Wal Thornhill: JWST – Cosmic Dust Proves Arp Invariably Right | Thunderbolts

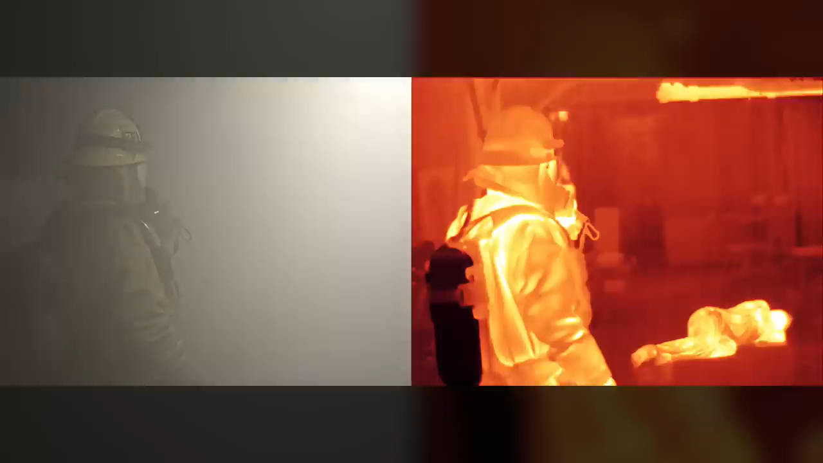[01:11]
The image on your screen compares visibility in optical and infrared light in a smoke-filled room. This is a relevant example because smoke from a fire is not purely a gas.